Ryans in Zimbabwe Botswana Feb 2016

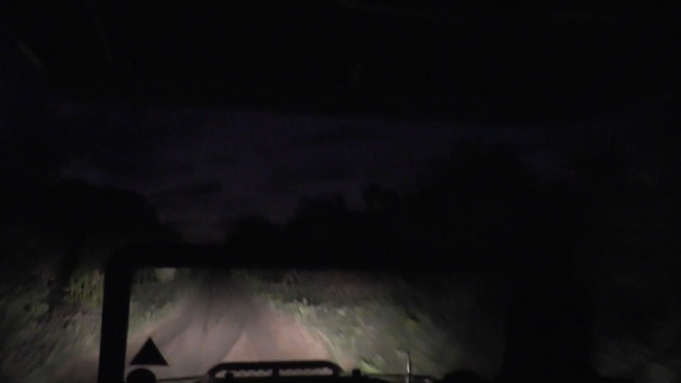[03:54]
Our first day out in the Chobe Reserve. We're staying at Ngoma Safari Lodge. Great place. And here we are, 5:30 in the morning, doing the dawn run.